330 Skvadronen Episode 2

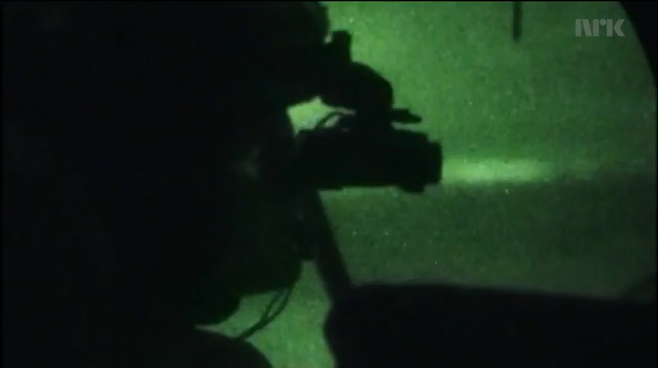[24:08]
Ved søk i mørket bruker mannskapet nattsynsbriller som forsterker alt eksisterende lys. Jeg ser ganske godt med briller da.
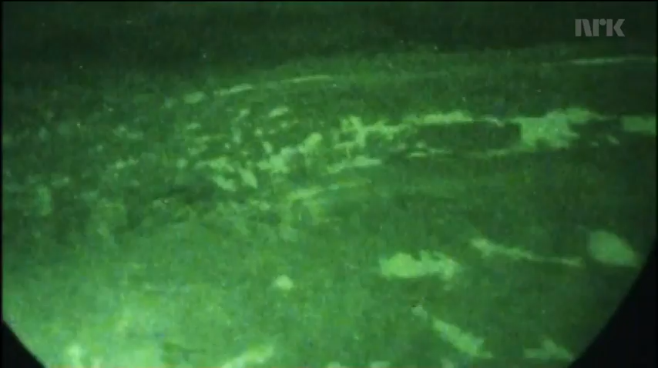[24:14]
Det gjør da. Jeg er god i forhold nå. Ja. Er det litt mannskapet foran oss her?